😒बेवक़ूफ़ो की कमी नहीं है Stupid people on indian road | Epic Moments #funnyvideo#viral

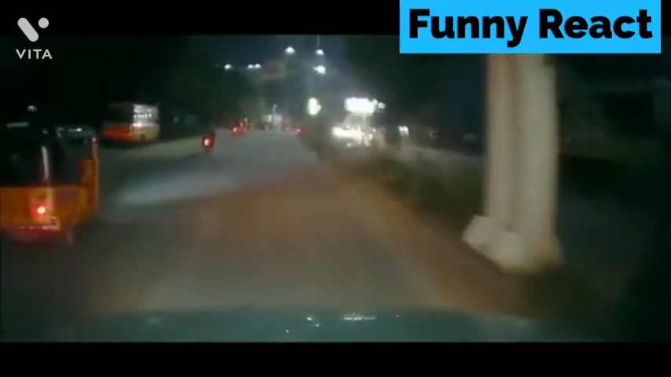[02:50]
दोस्तों अब आप इस अंकल को ही देख लो जिसे घर जाने की इतनी जल्दी है कि वे खुद के साथ आंटी को भी मुसीबत में डाल रहे हैं। नहीं यार, देख रहे हो, इस अंकल को आंटी के साथ स्वर्गवास जाने की इतनी
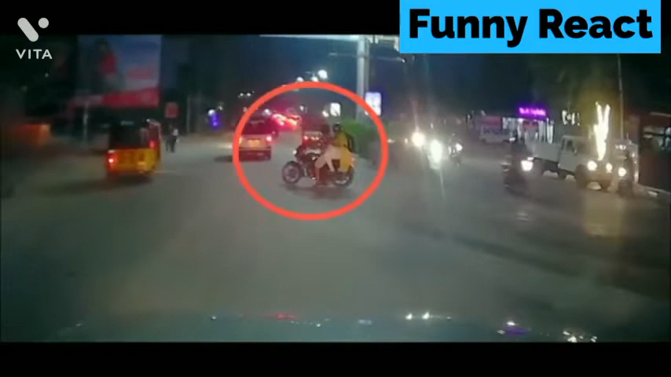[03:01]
जल्दी है कि उसने रोड के बीचों बीच अपनी बाइक रोक दी। वो तो शुक्र है कि सामने से कार आ रही थी, अगर यहाँ पर ट्रक जैसा कोई बड़ा व्हीकल होता तो इन दोनों का पापड़ बन गया होता। गलती हुई तो दोनों के लिए पिछवाड़ा भी नहीं बचेगा।